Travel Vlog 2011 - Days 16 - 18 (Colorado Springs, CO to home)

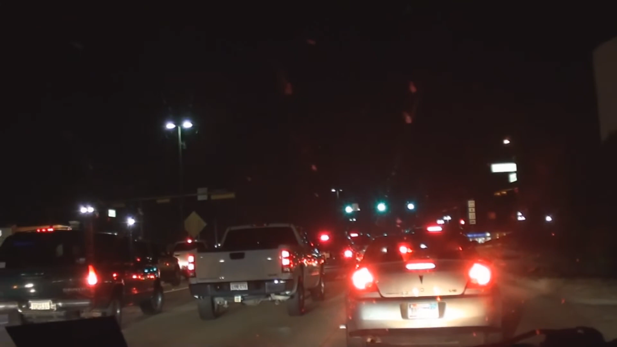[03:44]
And I can't get past this intersection. So, to wait here for a couple minutes, see what's going on.
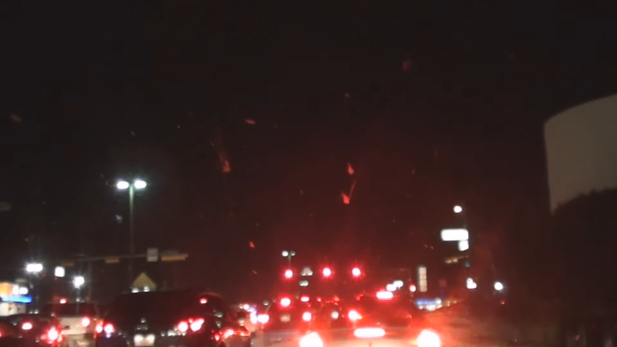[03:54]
Something bad. There's ambulances, and, but it just happened, too. So, I don't know what's going on.